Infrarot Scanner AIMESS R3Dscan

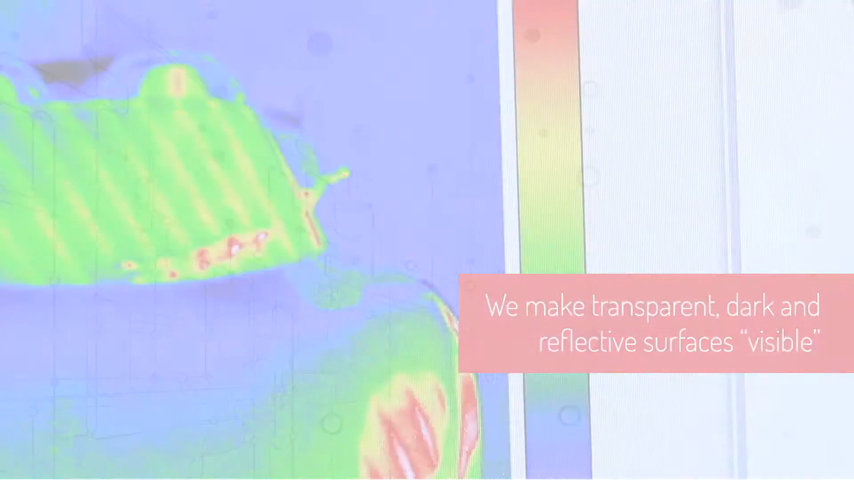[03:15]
Our RedScan has the goal to make transparent, dark and reflective surfaces visible.